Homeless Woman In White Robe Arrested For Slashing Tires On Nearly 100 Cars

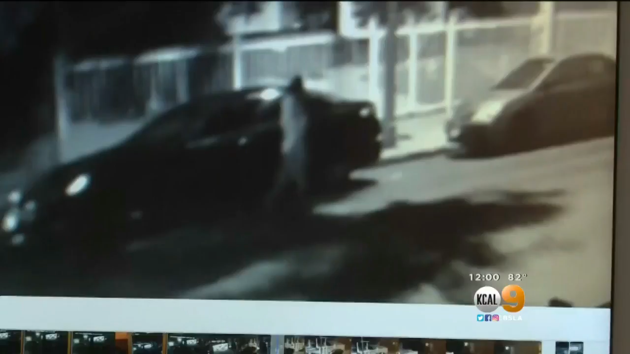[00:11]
Security video shows a woman dressed in what appears to be white robes casually walk up to one car parked on this street and stabbed the tire numerous times.